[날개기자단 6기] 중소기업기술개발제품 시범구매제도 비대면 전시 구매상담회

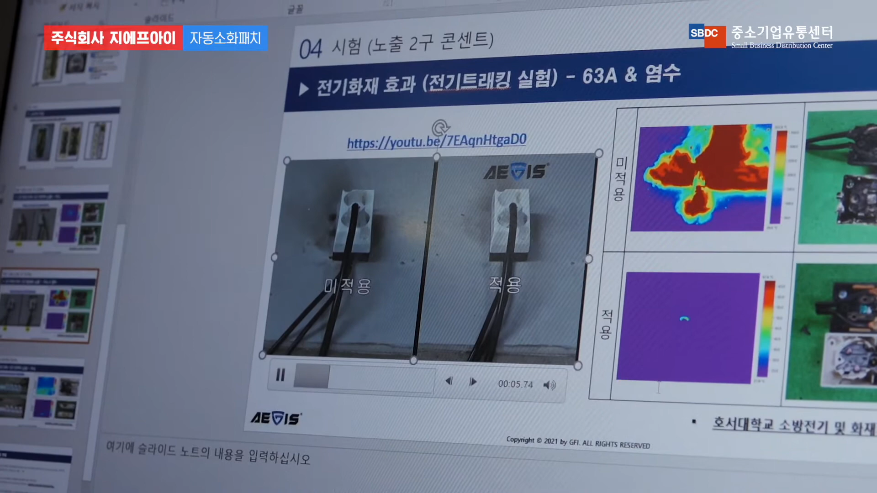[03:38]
지금 적용을 안 한 멀티탭과 저희 당사 제품이 적용이 된 멀티탭입니다.
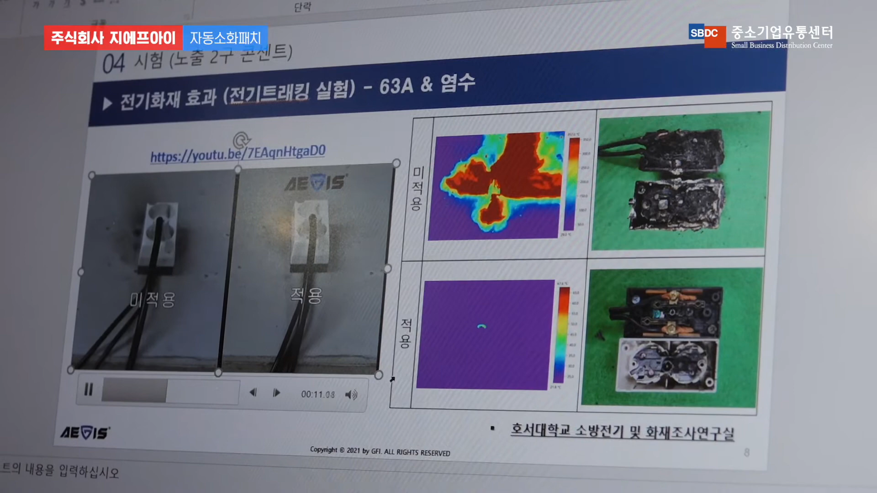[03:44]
아 스파크가 일어났을 때 옆에서 바로 꺼주는구나.
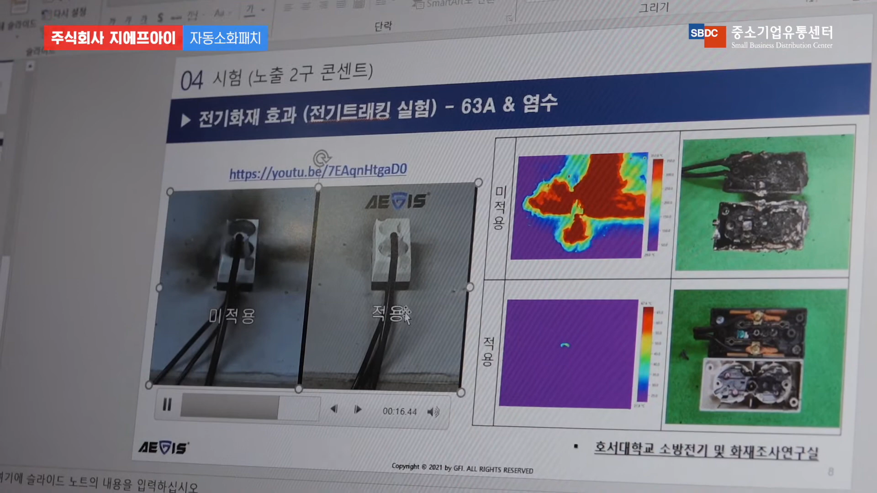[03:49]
네 근데 저희도 이제 연기는 나옵니다. 연기는 나오고 하는데 그걸 이제 잡아줄 수가 있는 거죠.
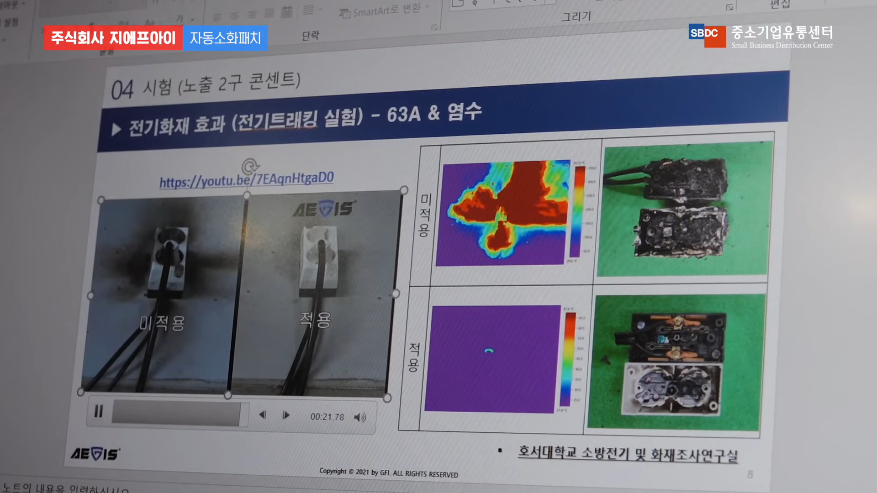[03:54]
옆에 보시면 온도가 상승되었던 이런 일들도 나오는데 좀 차이가 많이 달라요.